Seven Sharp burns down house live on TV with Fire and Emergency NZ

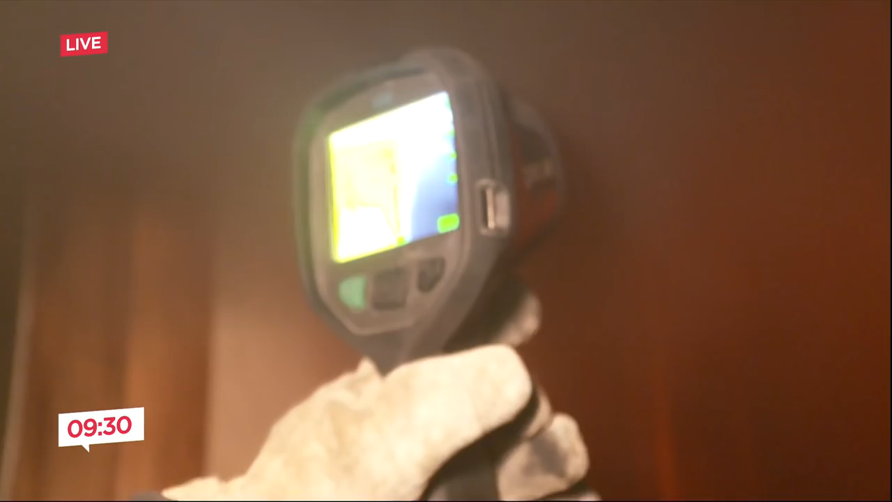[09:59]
That's picking up 500, 580 degrees.
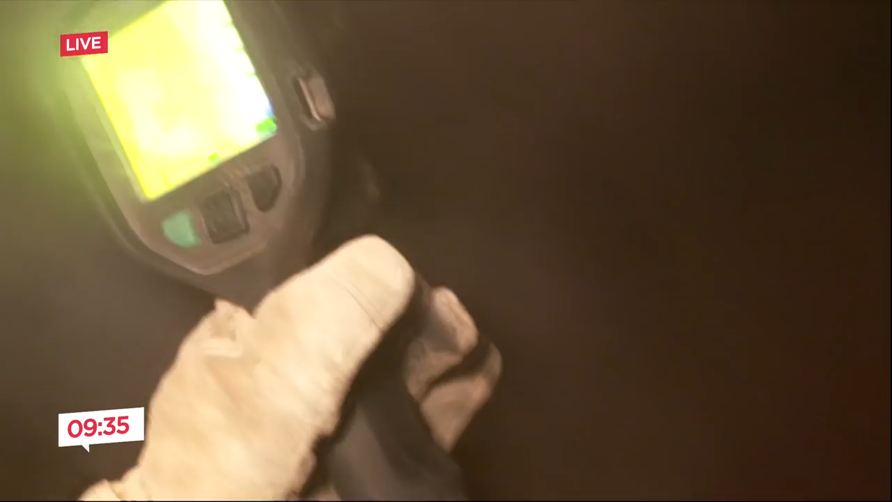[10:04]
Even above us, you can see the heat rolling into this room and the smoke above us.
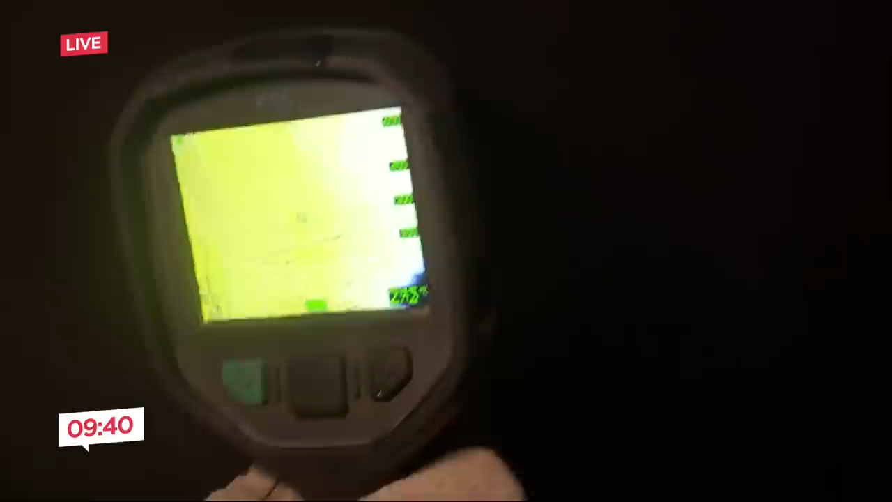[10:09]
400, 230 degrees above us. We're done where we are here.
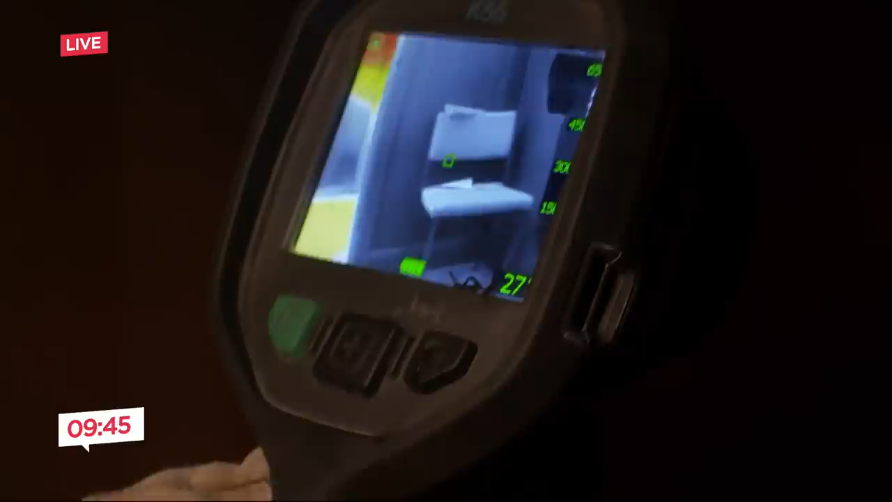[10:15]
24, 90 degrees. This is a livable area, and right there what we're seeing is certainly not.